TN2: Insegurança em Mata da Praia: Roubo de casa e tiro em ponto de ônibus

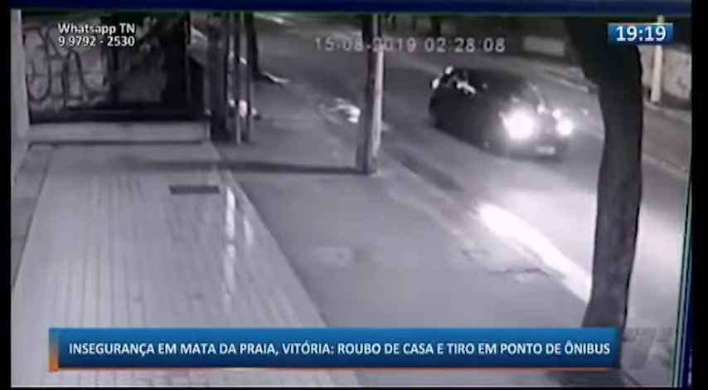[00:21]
O carro para no meio da avenida Hugo Viola e alguém de dentro do veículo dispara um tiro. Repare que o alvo do bandido foi o vidro do ponto de ônibus. O ponto é este aqui.